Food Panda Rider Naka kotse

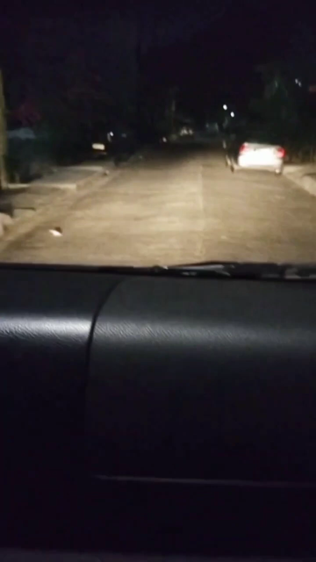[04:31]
Ayan, si Sir, naga abang. Ayan, pula, si Sir. Ayan, si Mam mo. Nasi Mam naga abang.